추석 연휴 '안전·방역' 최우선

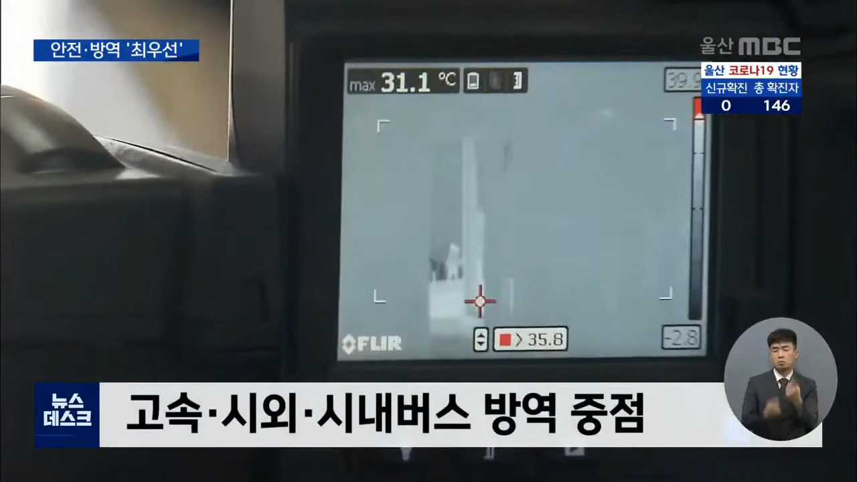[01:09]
On screen: max 31.1°C
기차역에서는 열화상 카메라로 발열 증상자를 선별하고 버스는 운행 전 소독,